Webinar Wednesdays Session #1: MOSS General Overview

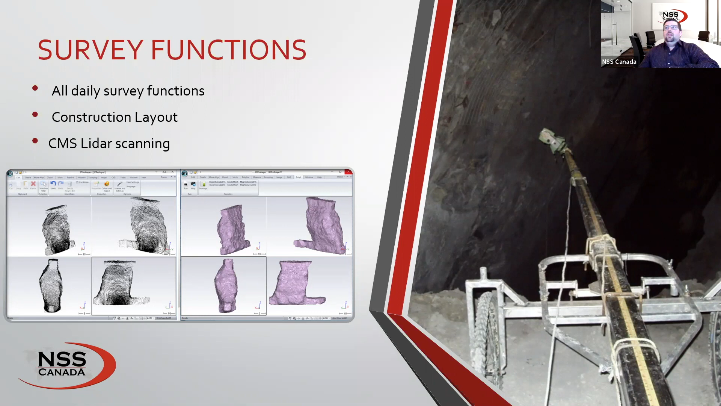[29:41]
like you see here within within 10 minutes after the within 10 minutes of the scan so it's a really fast slick process uh we we've created interface right into 3d reshaper so it's it's it's phenomenal it's it works very very well so our next one uh after we get out a survey we're able to do long hole markup so with moss